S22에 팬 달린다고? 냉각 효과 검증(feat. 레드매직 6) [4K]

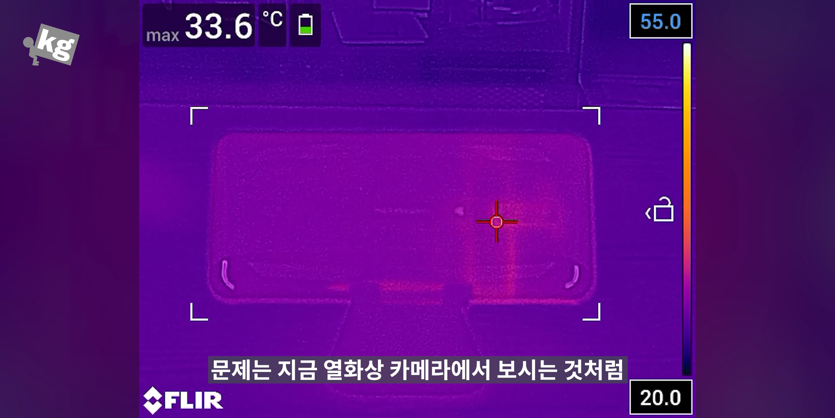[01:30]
On screen: max 33.6°C
문제는 지금 열화상 카메라에서 보시는 것처럼 온도가 무지막지하게 올라갑니다 65.3도까지 올라가요 물론 이거는 제일 뜨거운 부분을 잰 거기 때문에 전체가 65.3도라는 건 아니지만 스마트폰에서 스로틀링을 이 정도로 안 걸고 65.3도까지 올라가는 것은 제가 거의 처음 본 것 같아요
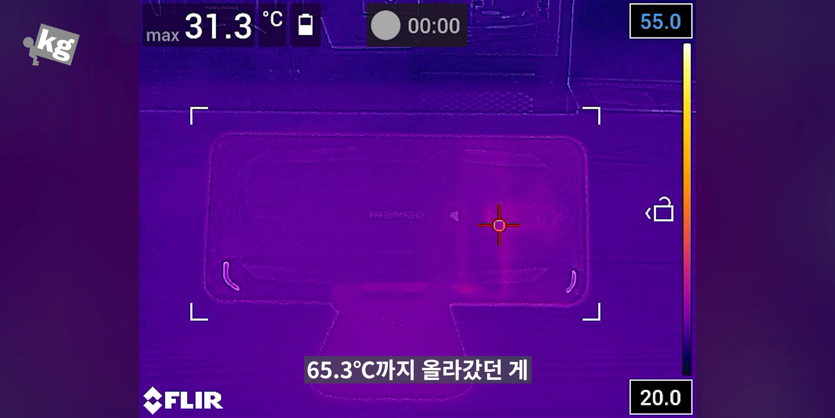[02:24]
On screen: max 31.3°C
65.3도까지 올라갔던 게 이제는 59.8도에서 최고 온도가 찍힙니다 그 이후로는 이제 스로틀이 걸려서 떨어지고요 이렇게 표면 온도를 섭씨 5도 넘게 낮추는 효과를 가지고 있는데 문제는 이거 여전히 뜨거워 보이지 않아요?
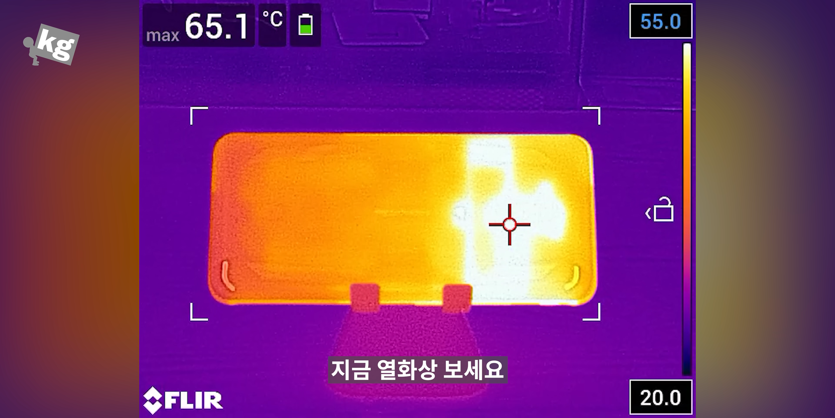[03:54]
On screen: max 65.1°C
지금 열화상 보세요 열은 왼쪽 카메라 있는 부분에서 나죠 근데 팬은 가운데다 붙여요